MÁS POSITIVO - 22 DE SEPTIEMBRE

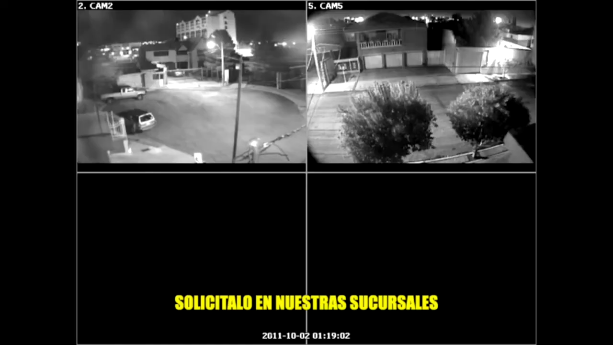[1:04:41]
Además, la puedes ocupar como cámara de vigilancia dentro de tu hogar. Esto y mucho más con el nuevo Ojo de Halcón.